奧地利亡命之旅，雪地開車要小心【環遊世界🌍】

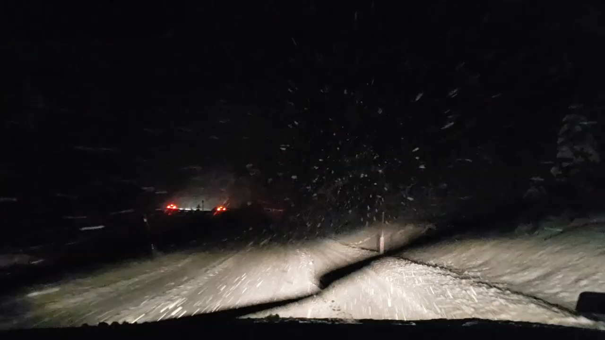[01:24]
哇，雪地揸车要小心啊！我哋头先啱啱先撞，好在撞栏撞到飞起啊条柱。
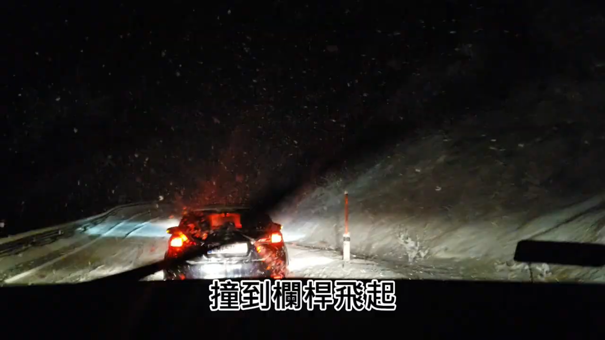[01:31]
如果唔系有条柱喺度，我而家已经录唔到呢段片啦。我哋先撞右边，再撞左边。头先右边系悬崖嚟噶，一定要咧租嗰个雪胎嗰条链啊，记得。因为之前我哋租车嘅时候，嗰个人同我哋讲话呢几日应该唔会落雪，听咗佢讲啊，白痴。总之要小心啦，小心啊！